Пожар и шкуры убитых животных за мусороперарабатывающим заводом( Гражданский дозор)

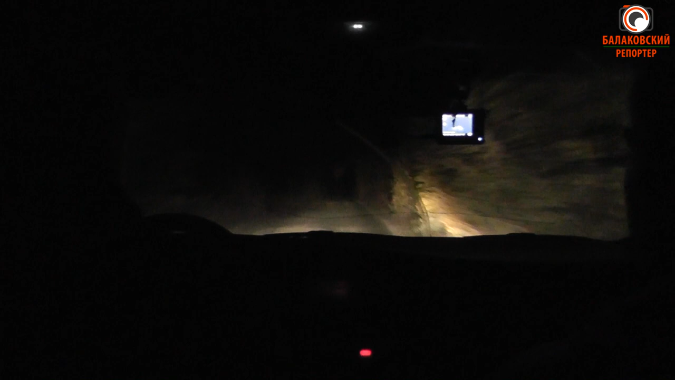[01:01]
Вот, товарищ, сейчас приближаемся, вот, если видно, сейчас зумом, вот, впереди зарево пожары, видно задымление, сейчас наши ребята там, молодогвардейцы уже некоторое время присутствуют, пожарные вроде бы тоже уже на месте.